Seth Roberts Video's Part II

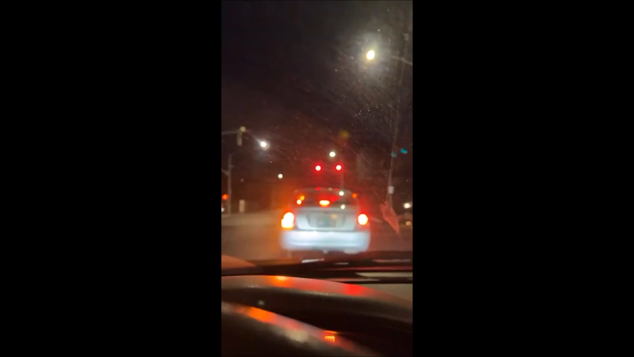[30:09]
What the fuck? Why does Washington have so many lights? What is it, green, turquoise, yellow, orange, red?